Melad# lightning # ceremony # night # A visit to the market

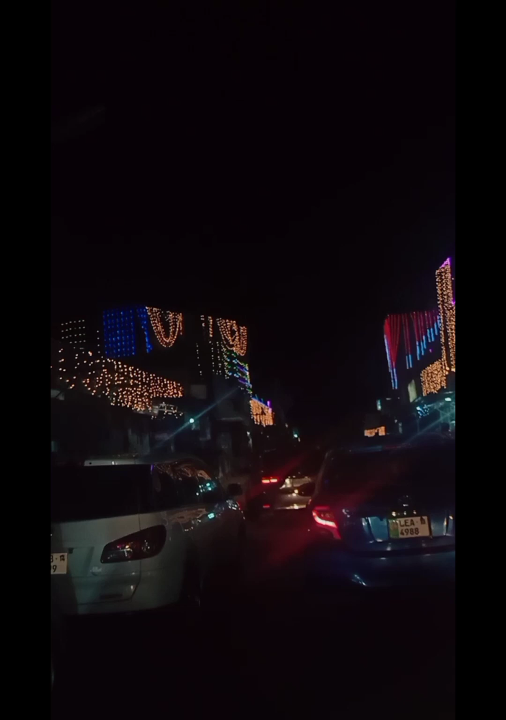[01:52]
کافی زیادہ بازار میں ٹریفک بھی ہے اور ساتھ میں اسی طرح لوگوں